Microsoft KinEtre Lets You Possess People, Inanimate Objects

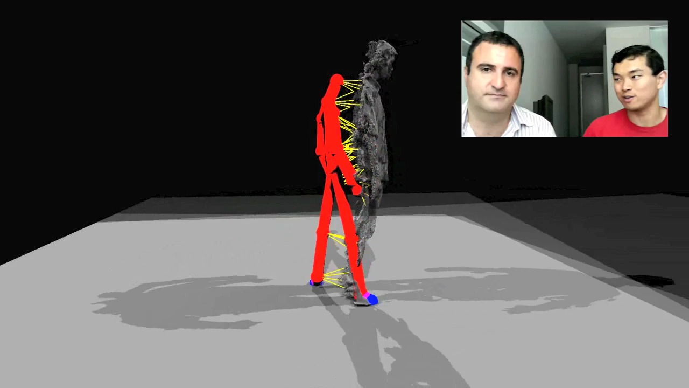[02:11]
So, we have an intern named David, so we thought we should make a statue of David and then take over the body.
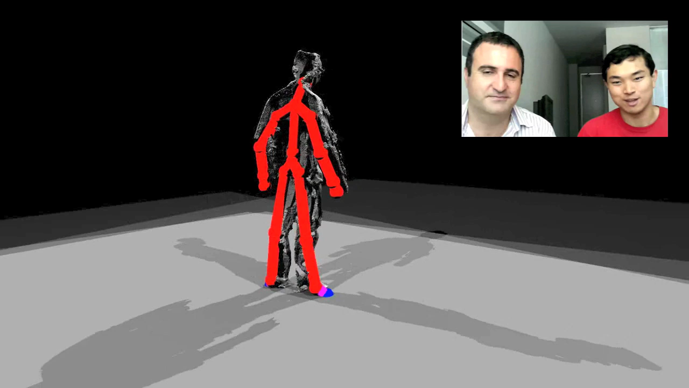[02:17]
What we have is we adapted it under a technique called embedded deformation,
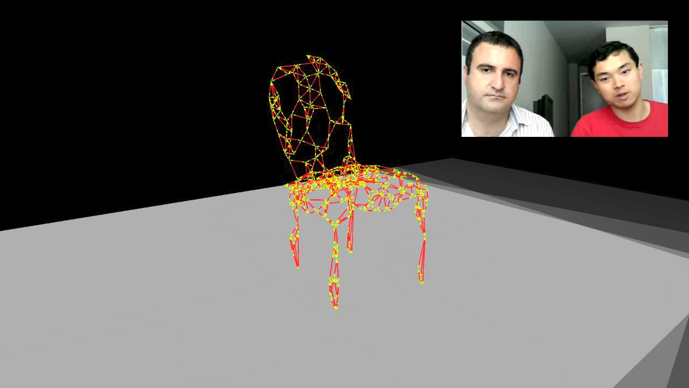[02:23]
which can automatically generate a deformation graph, which is a proxy for the skeleton that's generated fully automatically and then so we can animate this thing without having to do any work.
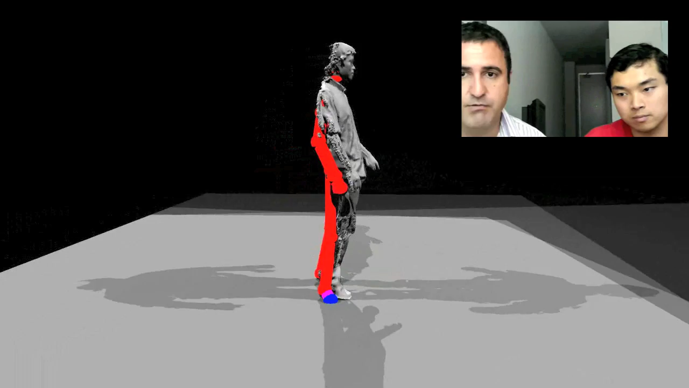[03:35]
we propagate those deformations to the sphere proxies and rearrange them based on the motion of the human. Some of this sounds like it might be pretty compute intensive.
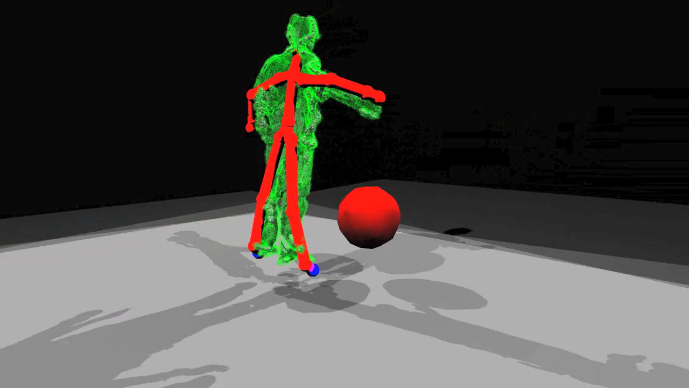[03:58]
based on the motions of the human, have to recompute the deformation graph.